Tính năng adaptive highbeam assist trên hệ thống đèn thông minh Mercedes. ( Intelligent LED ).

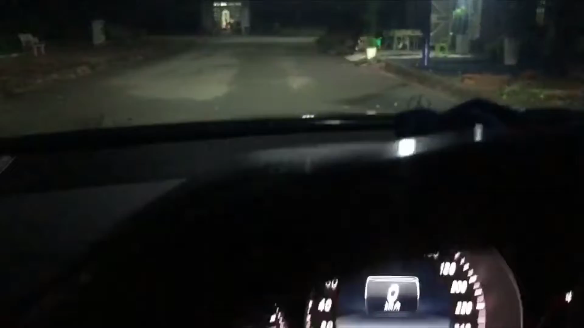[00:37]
thì trên đồng hồ nó chỉ hiện cái đèn code đây thôi, đó, một cái đèn code đây thôi.
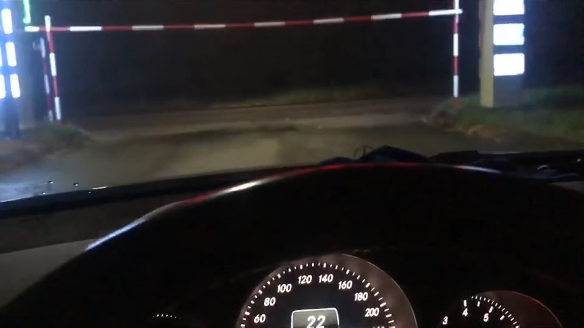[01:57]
Đây cái đường lớn. Em sẽ nói chung là chạy tốc độ cao hơn một xíu thì mọi người thấy trên đồng hồ nó có cái hiện tượng gì nha.
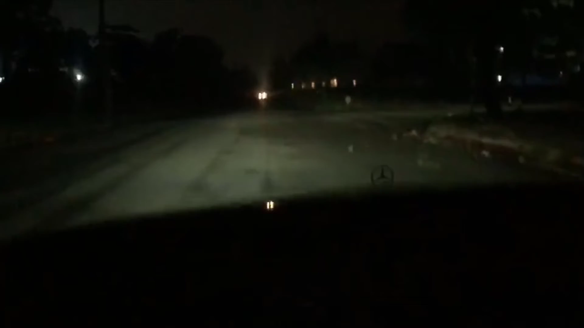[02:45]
người đi hướng ngược lại. Rồi, video đến đây là hết.